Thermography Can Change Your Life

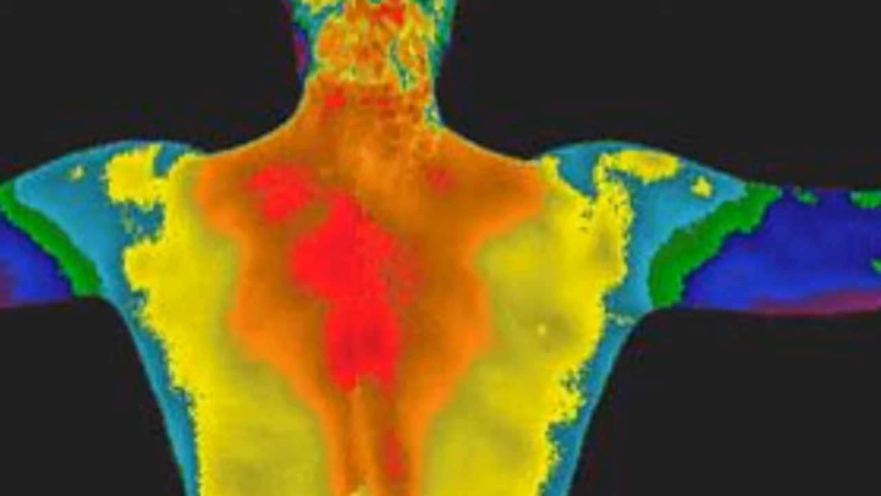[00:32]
This can detect things within 60 to 90 days of presence in your body. It can also help to identify the differences between things like fibroids and more suspicious activity in the breast. We have a special offer for you on the thermography.